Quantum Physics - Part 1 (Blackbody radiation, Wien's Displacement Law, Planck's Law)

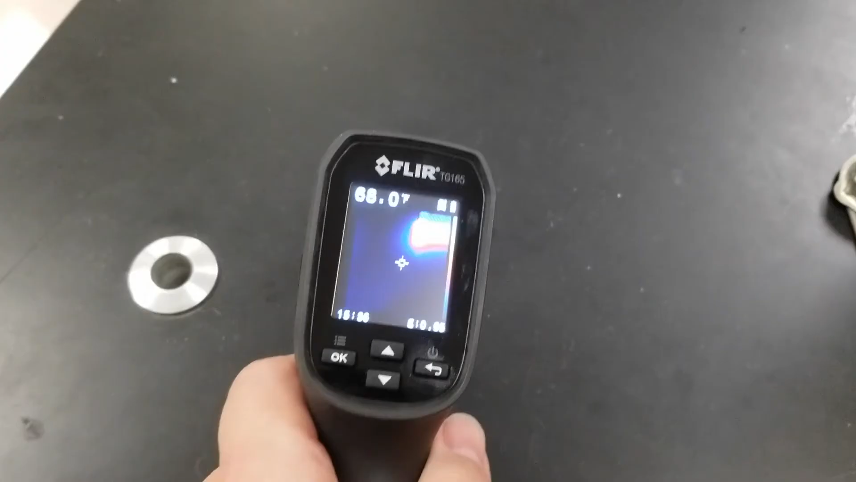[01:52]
So let's look at what happens if I look at it in infrared radiation with an infrared camera. So you can see that this thing is still pretty hot.
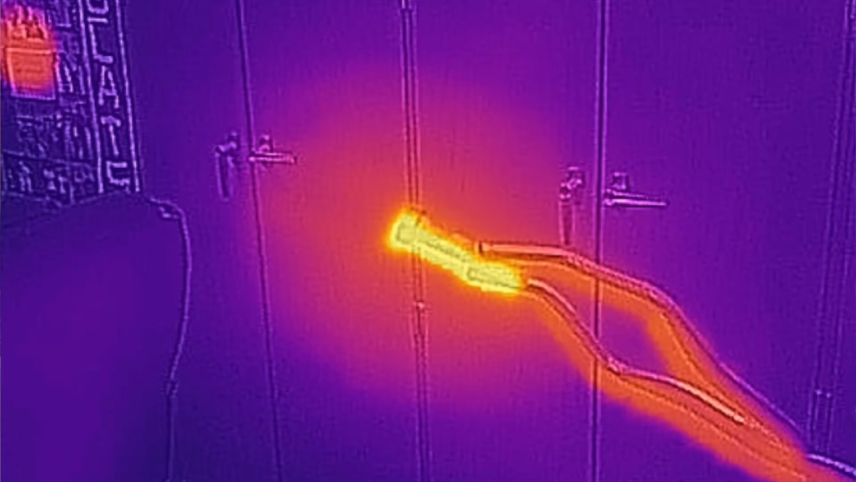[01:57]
It's giving off a lot of radiation. This thing would burn you if you tried to grab it. Another thing that gives off radiation that you may not realize is people. So humans give off radiation.